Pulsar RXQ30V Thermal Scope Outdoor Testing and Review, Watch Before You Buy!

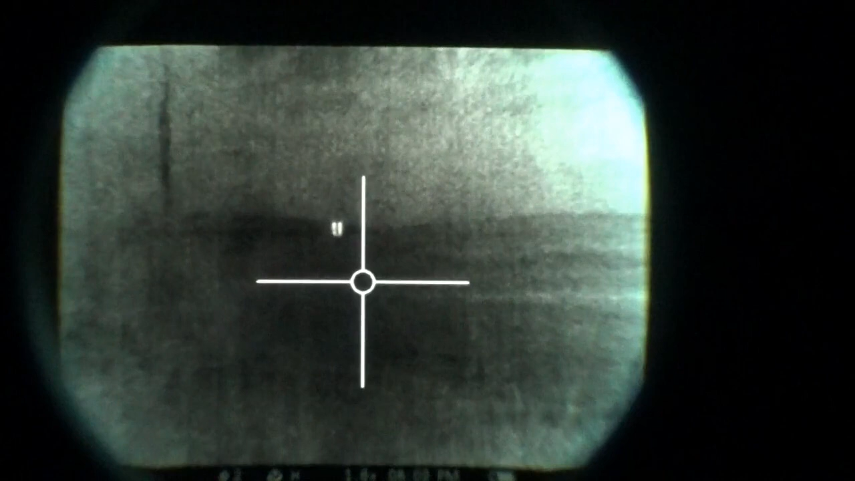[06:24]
Stand apart and wave. You can see some waving action there.
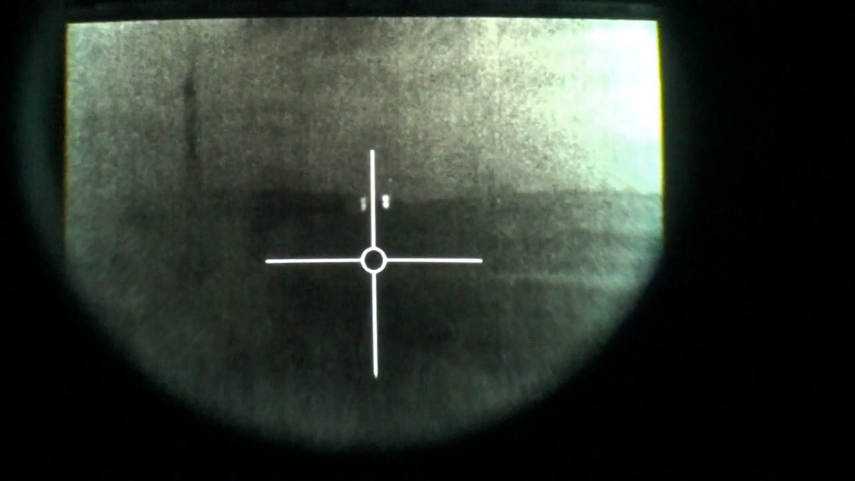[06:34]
Continue. I'm going to go ahead and, uh, go ahead and, uh, zoom in.
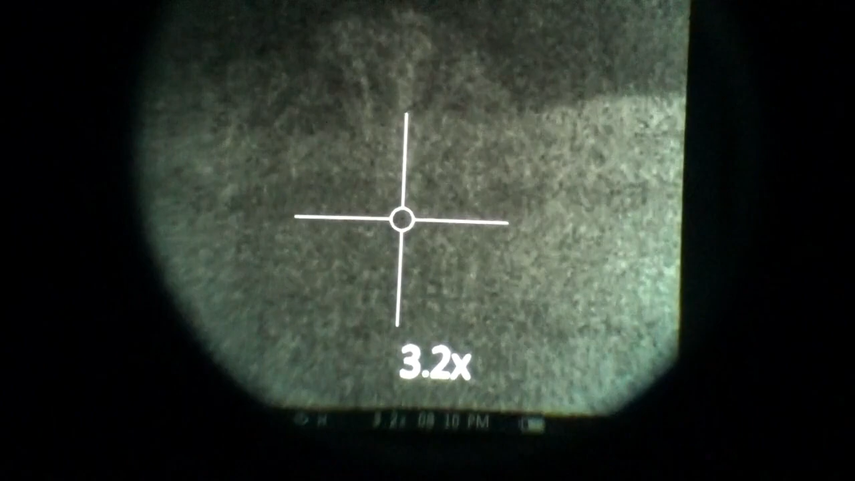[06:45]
To 6x. There we go. All right, there they are at 6x.
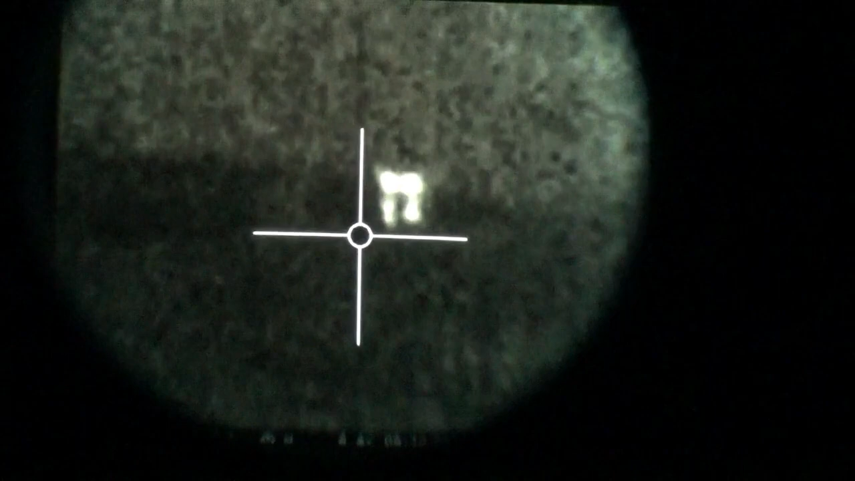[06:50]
Waving. And I'm going to tell them to return. There they are.
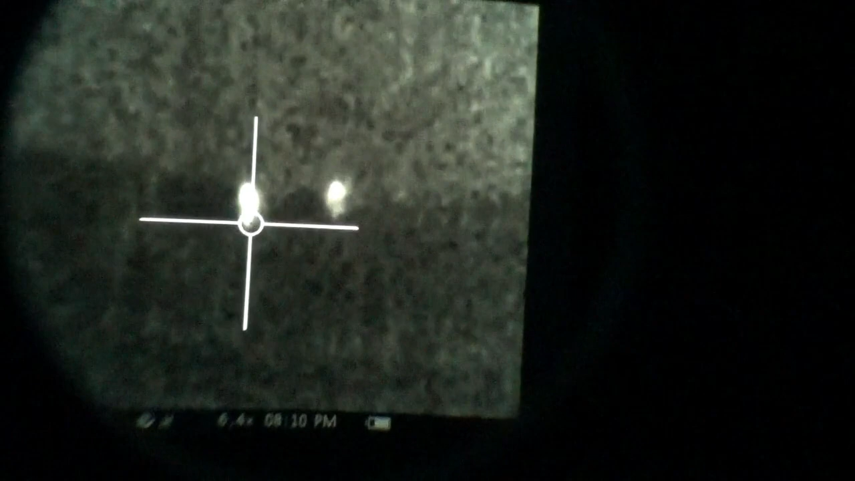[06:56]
They're returning. And I'm going to invert color palettes.
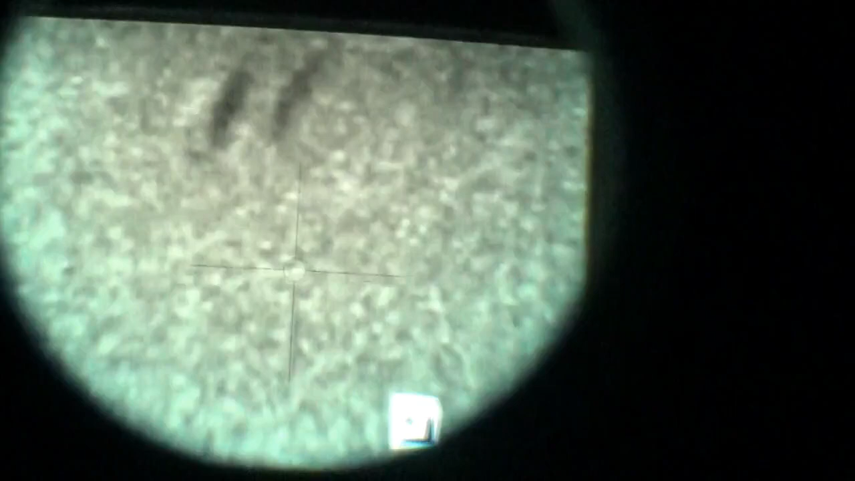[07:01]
So that's what they look like, uh, in a black color palette. Black hot. And I'm going to go ahead and zoom back out. There's a black color palette. Uh, that's where they were.
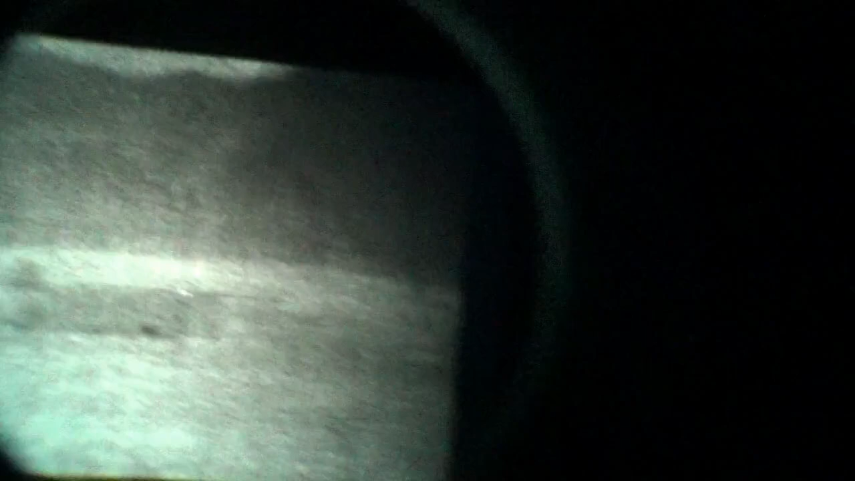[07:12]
So you can see this shows up scenery better. And I don't, I don't think, I mean, they stick out against this field.
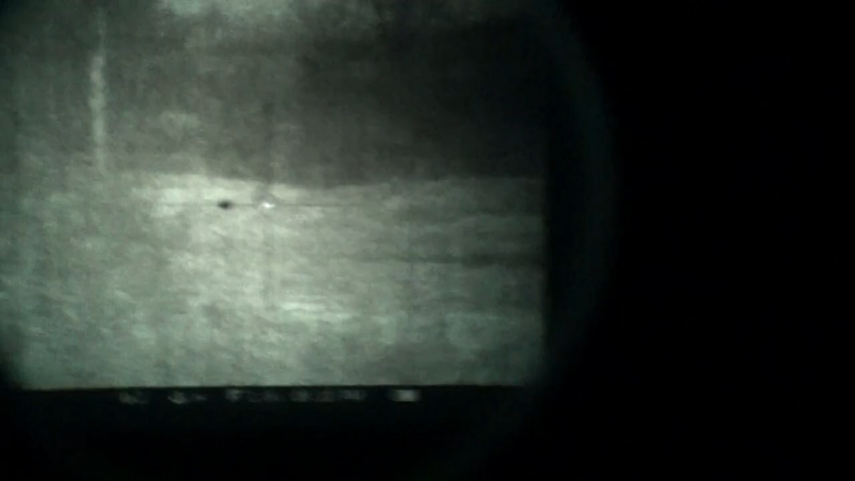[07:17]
But I don't think they stick out as well as in white hot mode. Okay, folks.
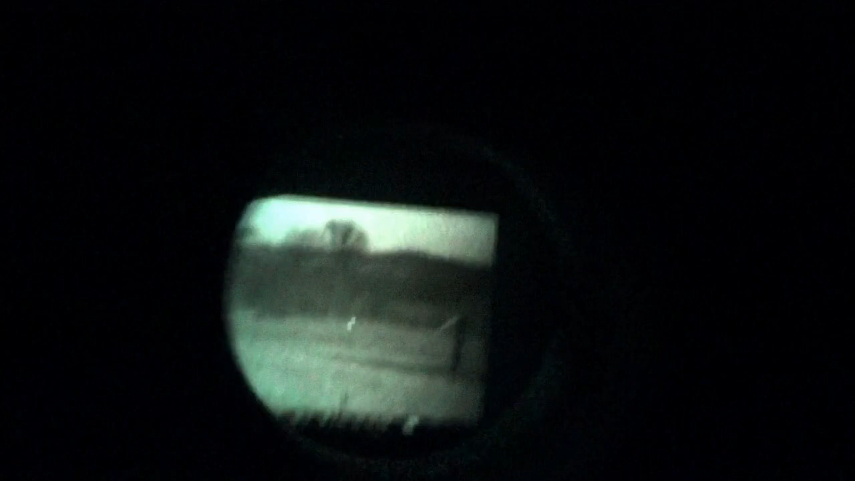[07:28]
Here we are. We're on black hot. He's at about 50 yards right now coming at us. Um.
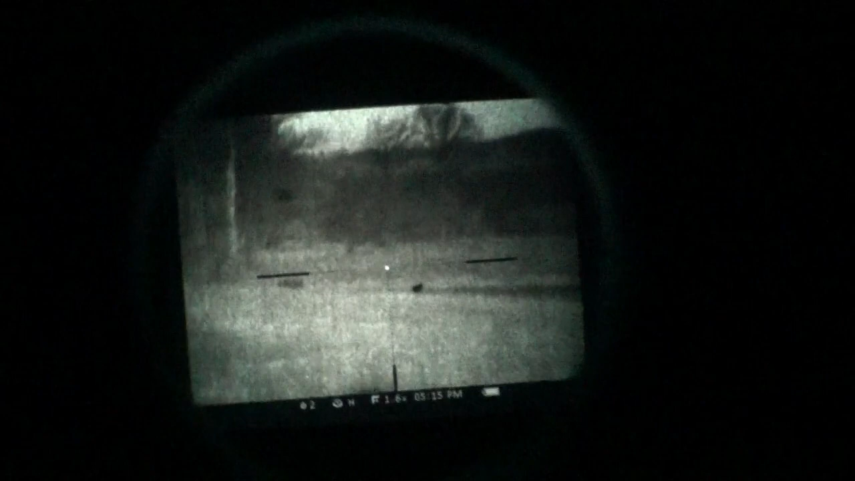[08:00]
And I'll show you how white hot brings targets out. I think bring targets out better.
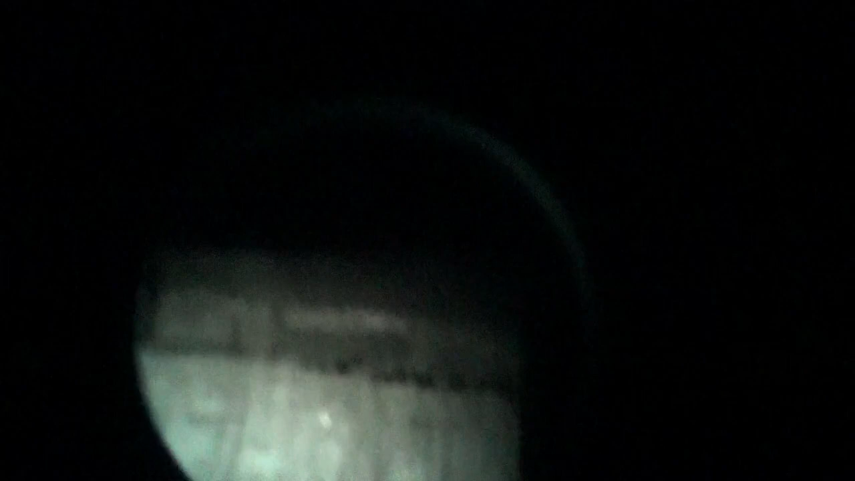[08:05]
And you can see the chickens down there in the field. You can see the carport. I'm going to go ahead and swap it.
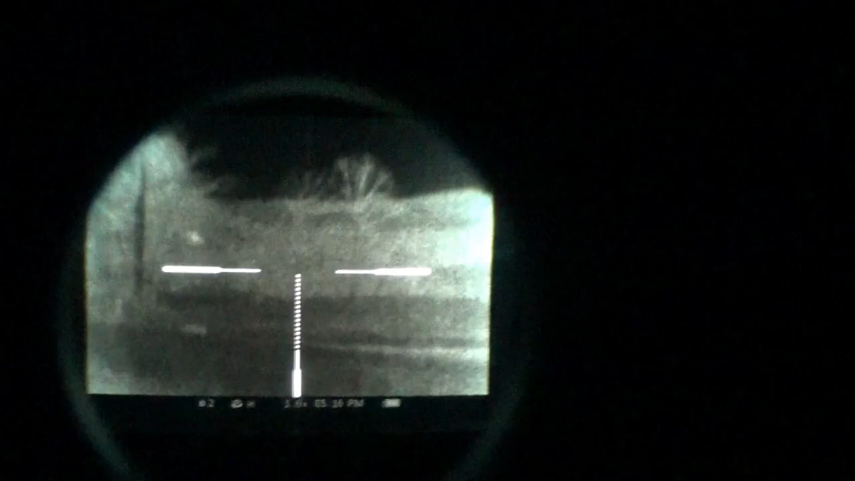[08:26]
And you can still see details. Uh, you can see that house down there at about half a mile. But, uh, uh, the trees and the details are, I don't, I don't think it's easy to see. And this really becomes apparent after the sun sets. So let's go ahead and swap.
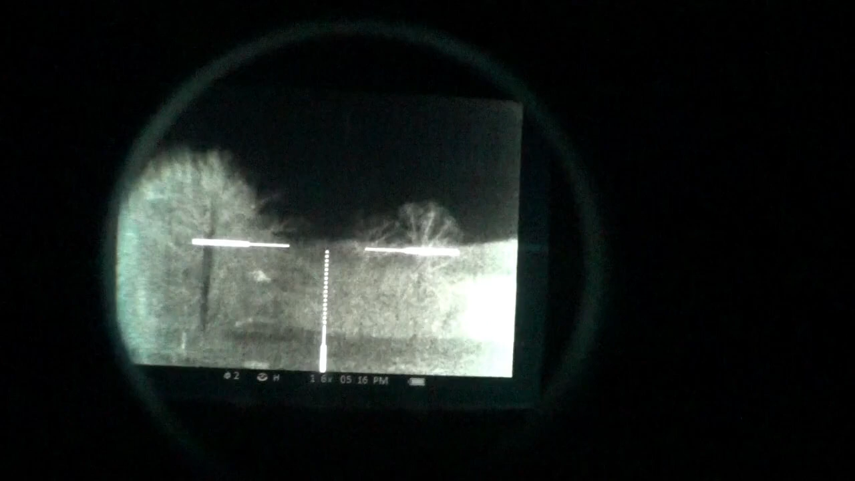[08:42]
All right. Now we're back on, uh, color inversion mode. And you can see that house there is a dark spot.
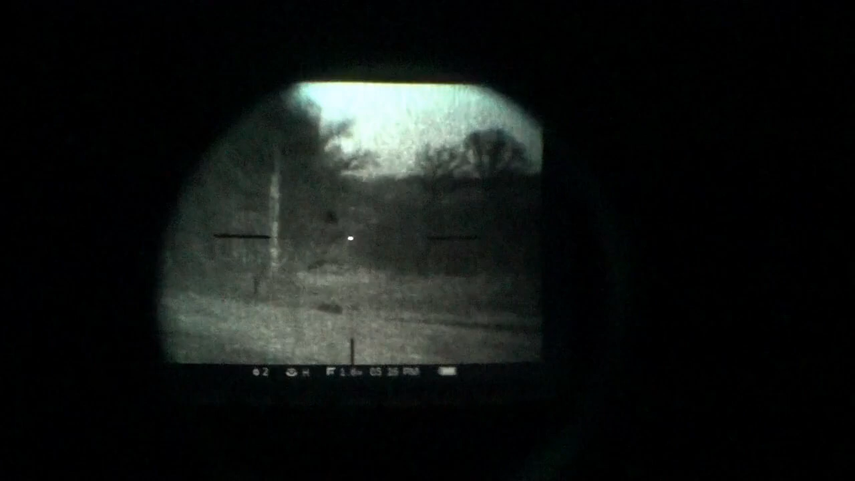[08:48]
Targets just don't stick out so much on, on dark.
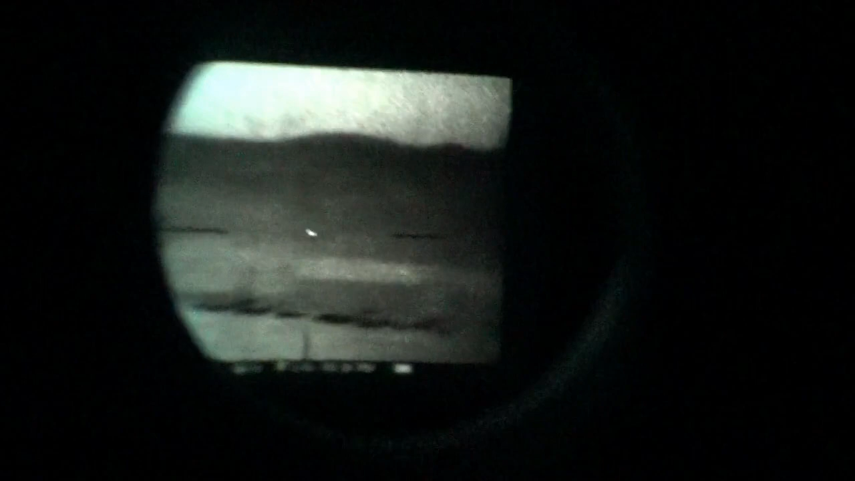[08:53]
But that landscape really shows up better. Let's go ahead and try the zoom function.
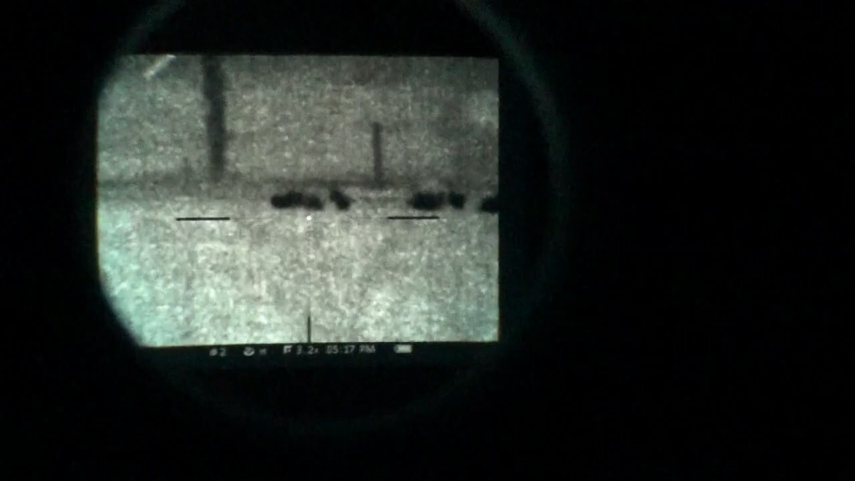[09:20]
Uh, here on, on 3.2. It's not so blurry that it's worthless.
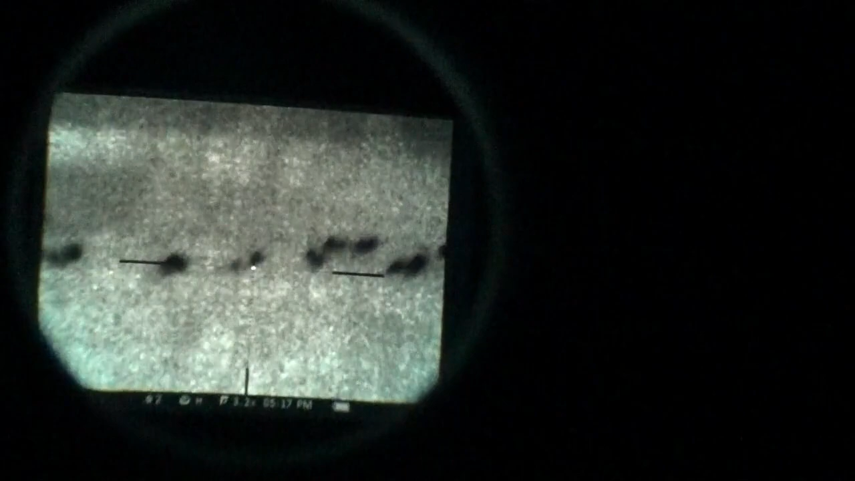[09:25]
It's easier to pick targets, individual targets out. Um, there's that carport. Right there.
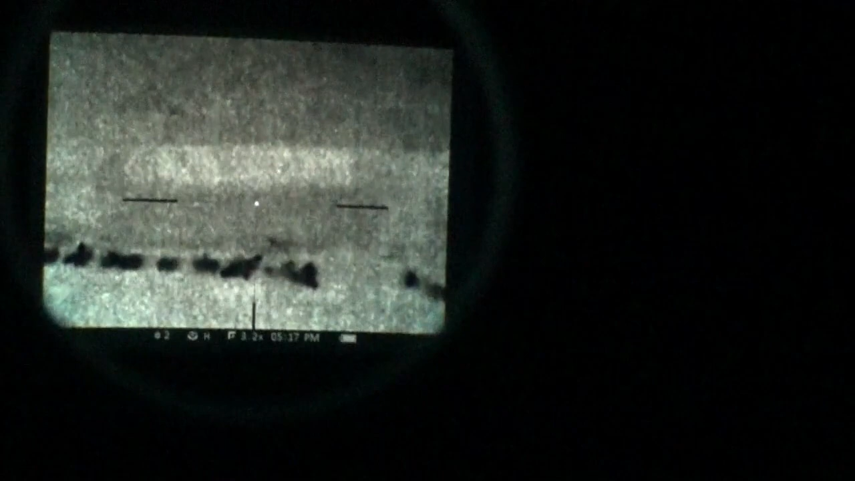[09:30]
And let's go ahead and kick it up to 6x. And that's less practical.